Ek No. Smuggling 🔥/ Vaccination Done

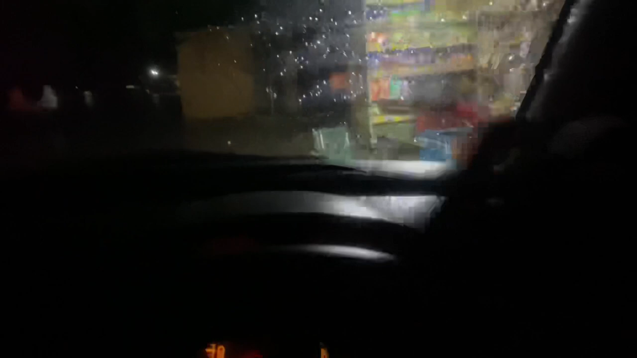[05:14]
देवा गाड़ी गई, परचून की दुकान पे भी ड्राइव थ्रू चल रहा है, यहाँ से ले लो जो सामान लेना है।